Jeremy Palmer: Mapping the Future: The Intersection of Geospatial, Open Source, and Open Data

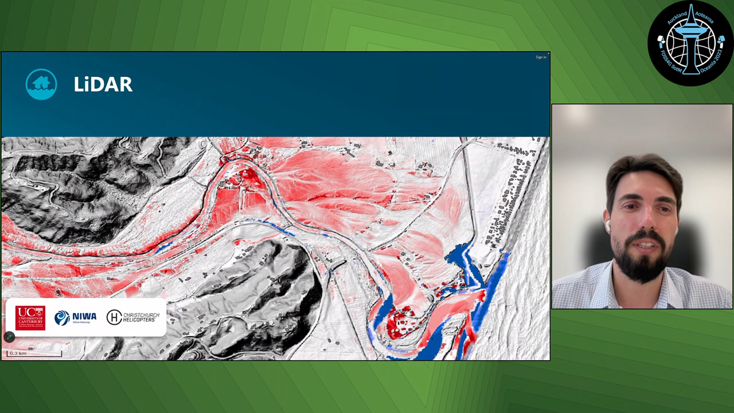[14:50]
And all this information was published out wider as well for the broader community to be able to leverage. So this stuff is really great information and essential geospatial data that really helps in that recovery. We also were able to leverage RIDAR, and we've got capabilities across governments that understand how to procure the RIDAR and to also process it, as well as we have partnerships with other vendors that collect that information and can turn that into products.
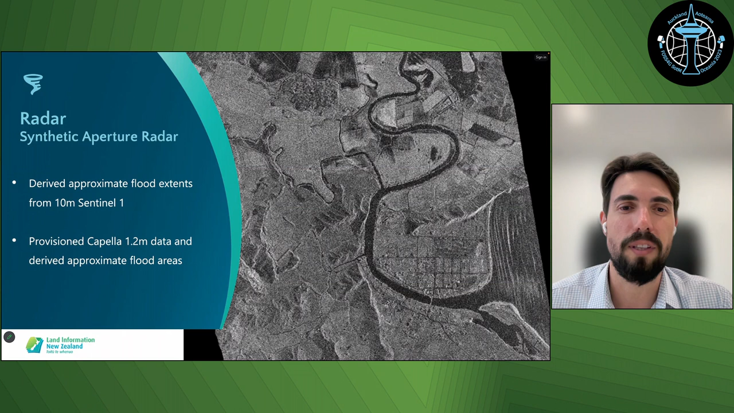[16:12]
we were able to work with the vendors to actually task the satellites to come over, you know, the affected areas, which was, I think, really essential in trying to make sure that we could get the data that we needed in the right timeframe.